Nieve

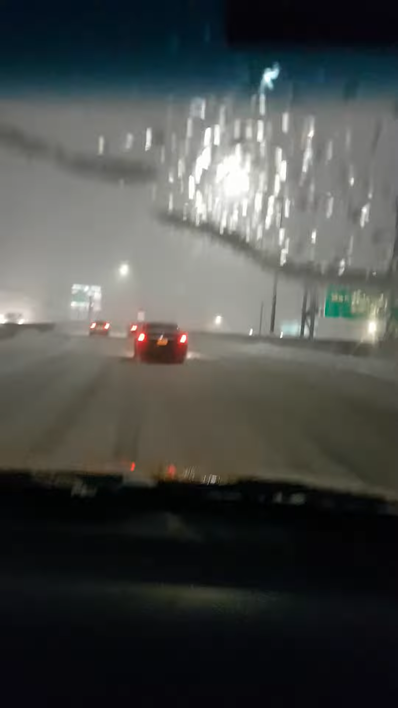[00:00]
you see a lot of snow they haven't cleaned yet